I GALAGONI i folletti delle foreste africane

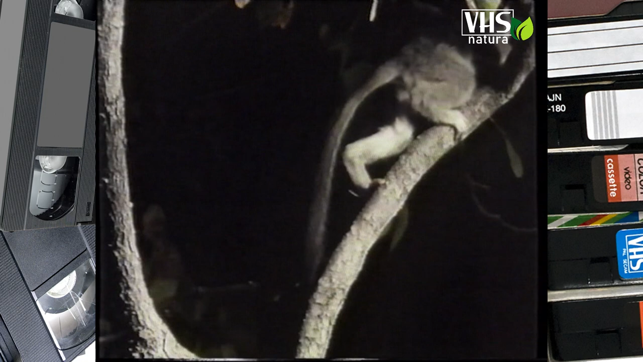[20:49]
Al piccolo più cauto non piace essere lasciato solo.
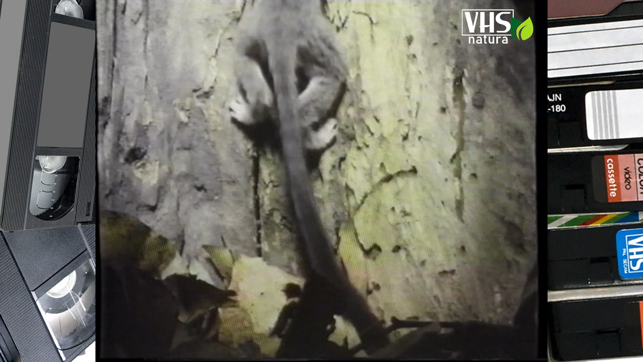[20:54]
Però non se la sente neppure di uscire. Adesso quello vivace si è allontanato e quando è ormai troppo tardi capisce di essere in pericolo.
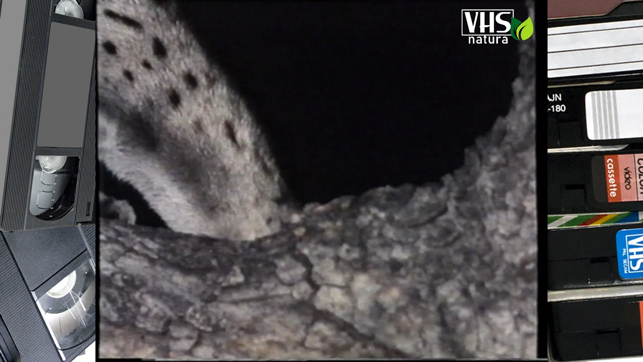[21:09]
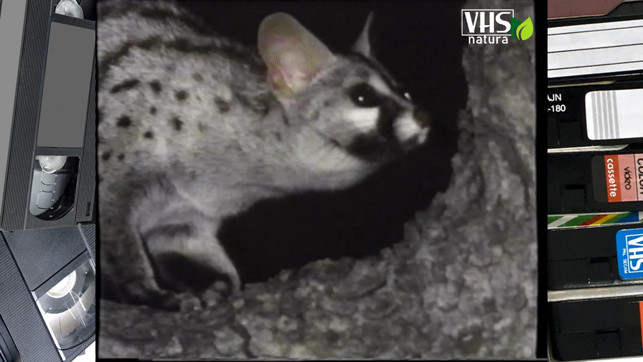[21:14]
Una genetta, il più furbo e furtivo tra i pochi nemici dei galagoni, si sta aggirando nel bosco in cerca di prede, non lontano dal nido.